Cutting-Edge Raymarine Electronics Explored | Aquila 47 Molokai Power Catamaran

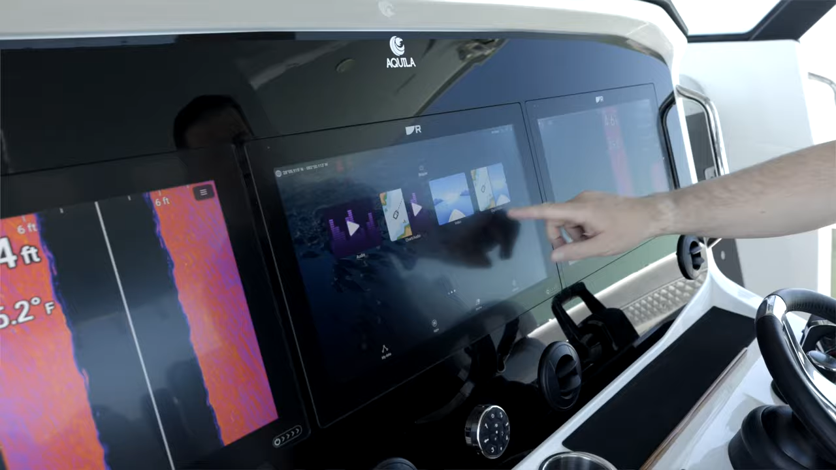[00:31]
So with me today is Jim Hans and he'll walk us through the operating systems and some of the key features. Thanks for having me.
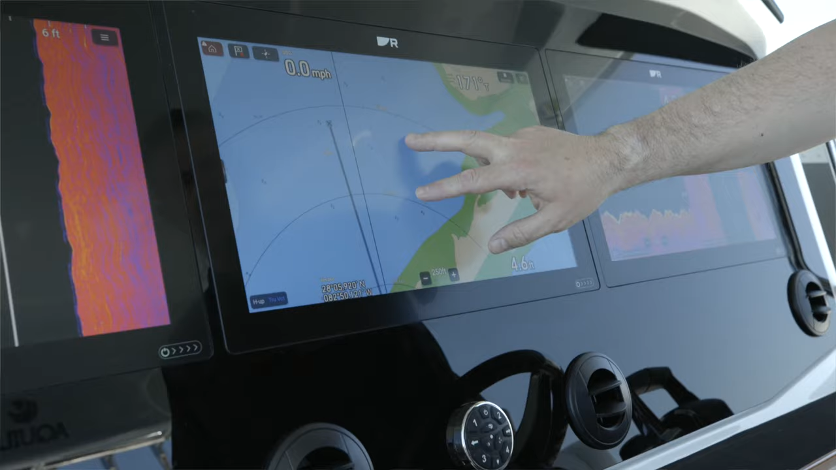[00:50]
They're all networked together. Walk us through a little bit of the network capabilities.
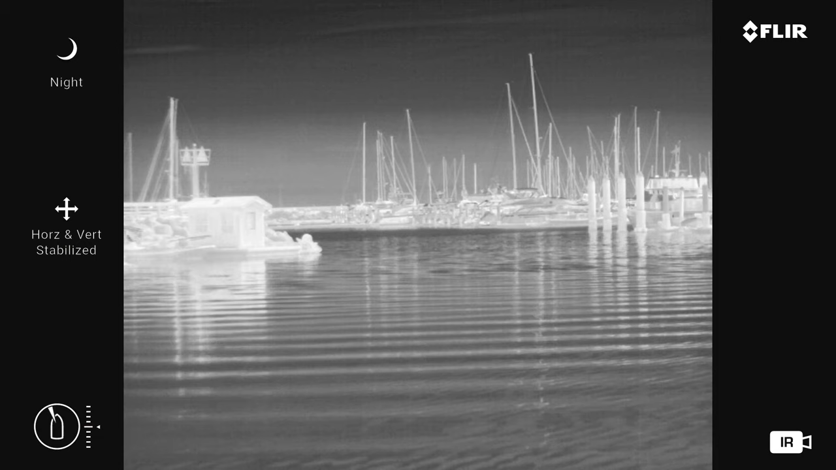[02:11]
It's night vision effectively. But you can also see through glare in the sun.
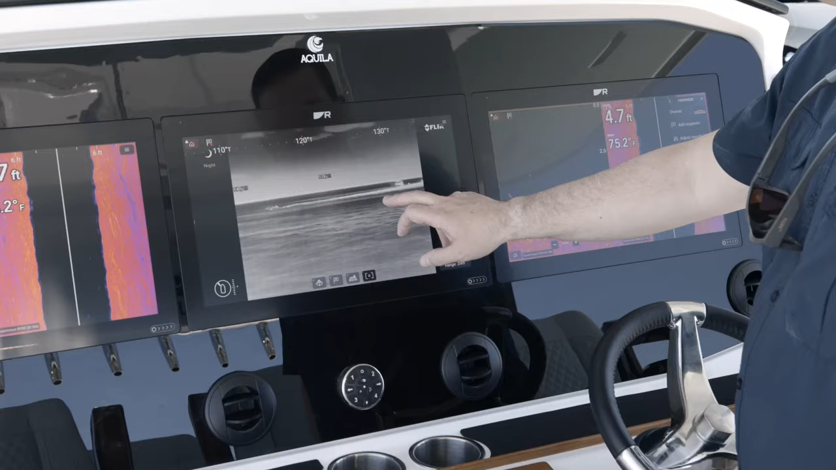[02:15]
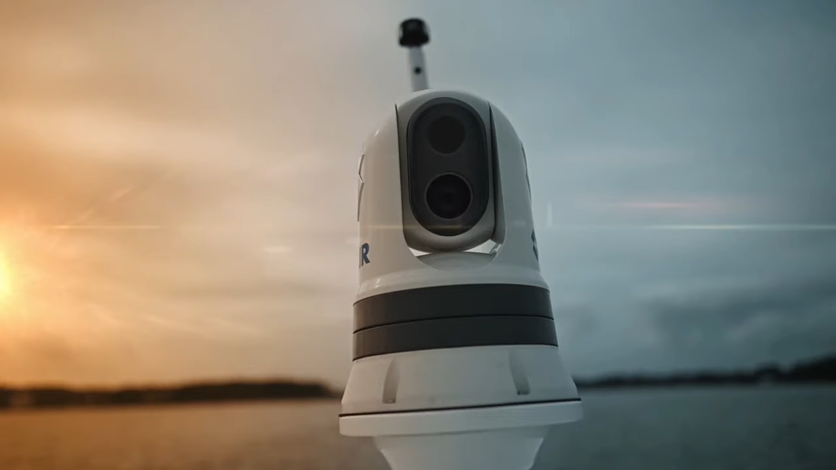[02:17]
So if you're going out in the early morning it helps you see through any type of obscurance as well. But then we also have this visible camera that's built into the M364C. And it's stabilized. So this is the camera. It has a built-in image stabilization system. But you can almost think of this as like having a built-in set of binoculars right into your dashboard.
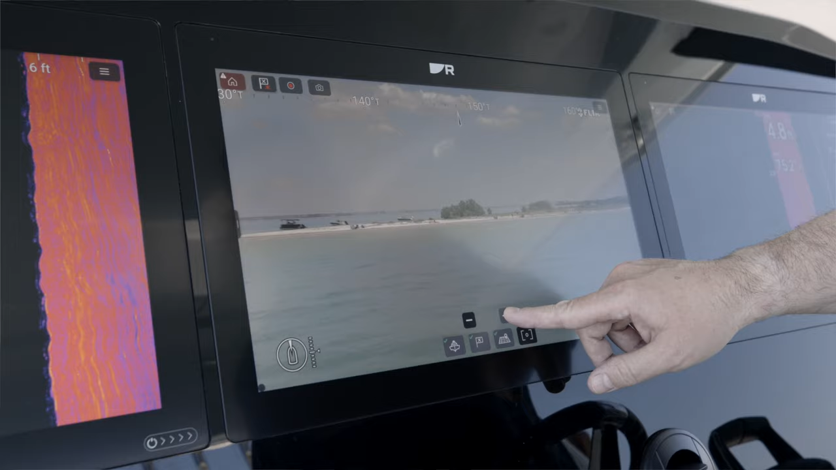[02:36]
So you can zoom in with incredible fidelity with a 30x optical zoom on there. Which is really helpful if you want to identify boats or navigation aids at a distance.
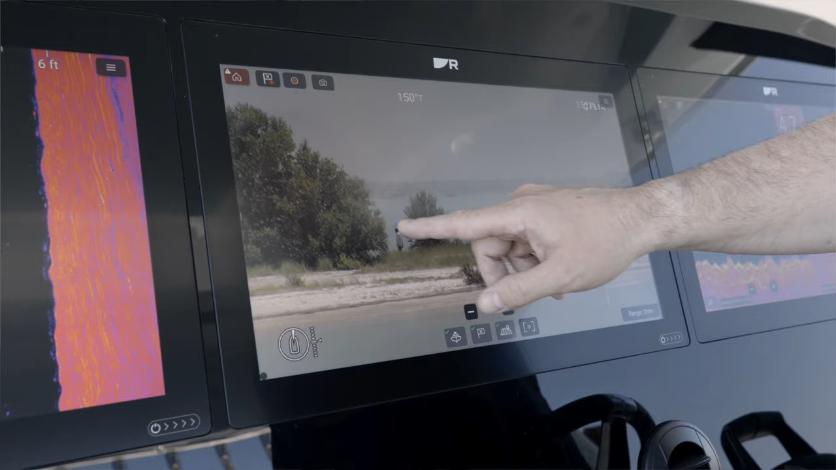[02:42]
And then on top of that we also have what we call our augmented reality technology.
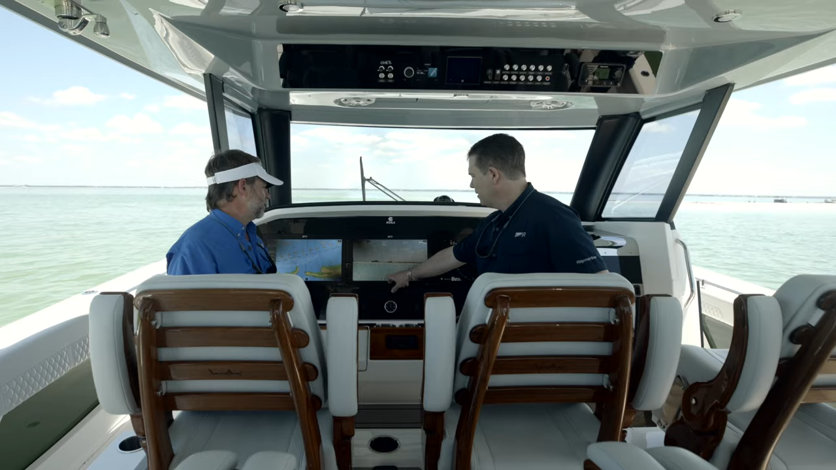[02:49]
So we can actually overlay targets, AIS and waypoint targets.
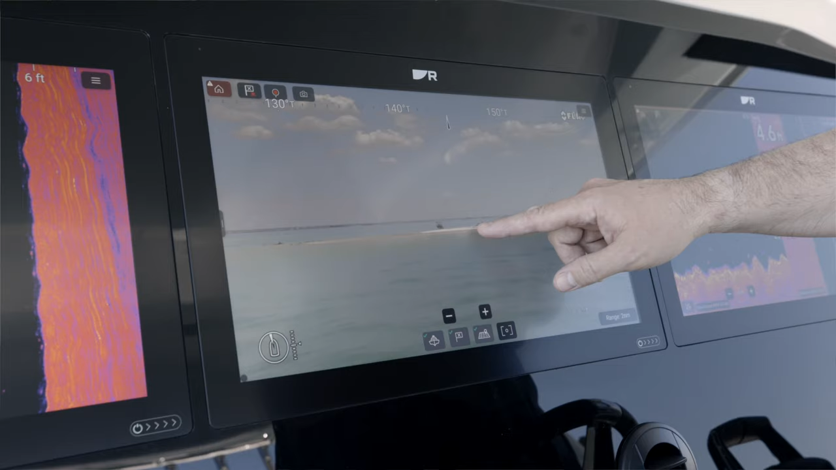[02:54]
We don't have any visible here.
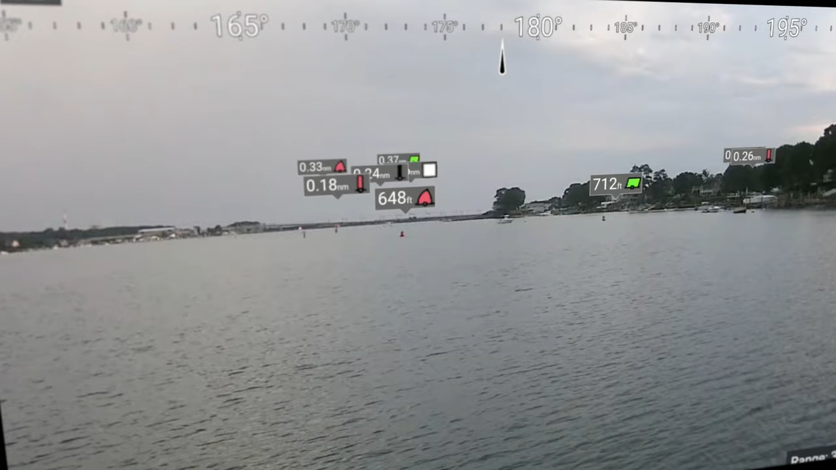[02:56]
But they'll show up right on the screen as little overlays to help you get a little better sense of collision avoidance and what other objects are out there. Yeah, we used it on the way out here and it was great. But from a fishability standpoint, what are some of the new technologies that Raymarine's bringing to the forefront? So behind the scenes, we have a network sonar module called our RVM 1600, which uses our Real Vision Max technology.
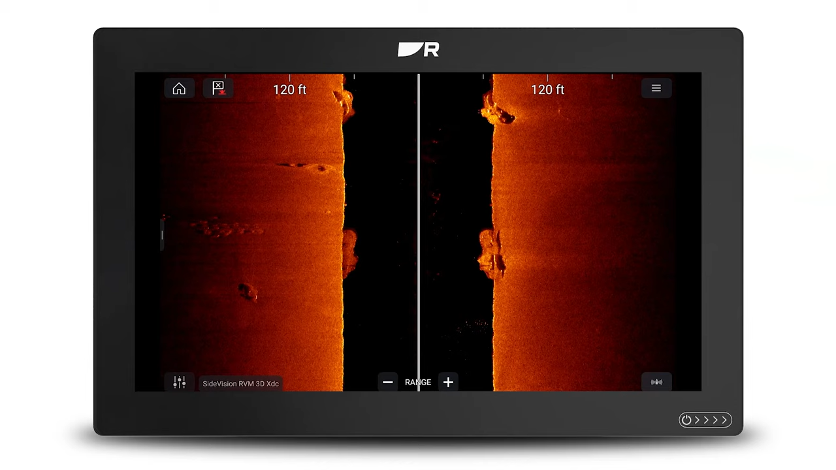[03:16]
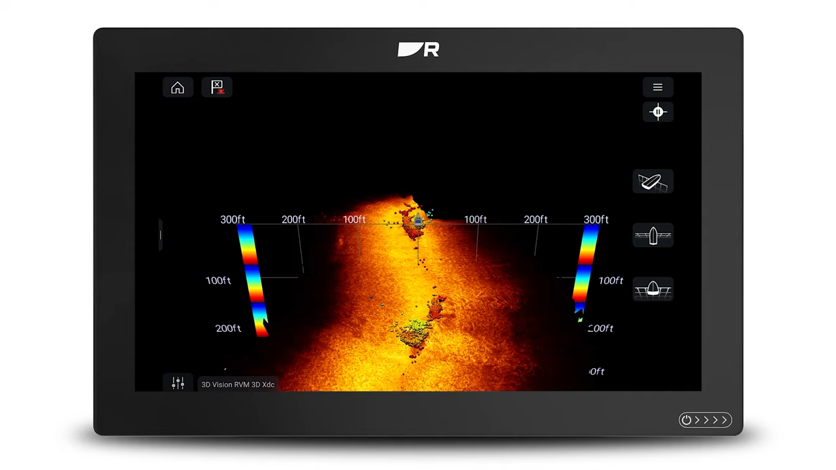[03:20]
So that is a multi-channel sonar. It has conventional chirp sonar. It has side vision, down vision and 3D sonar.
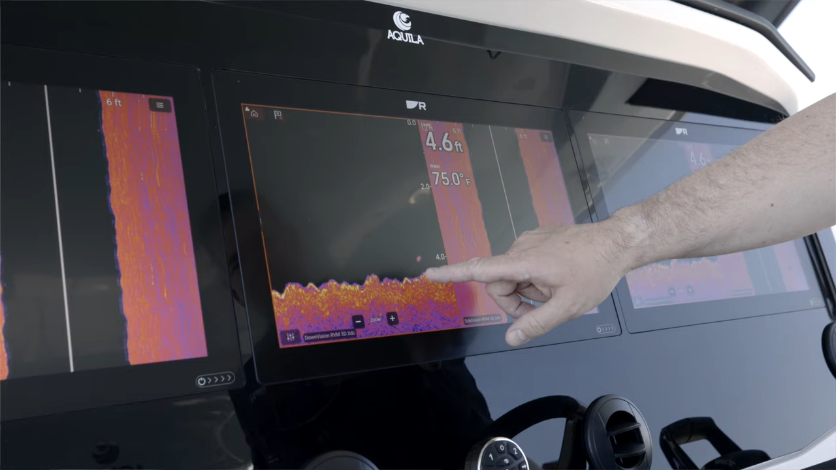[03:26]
On screen: depth 4.6 ft, water 75.0°F
It also has a dedicated one kilowatt 250 kilohertz channel for offshore fishing as well.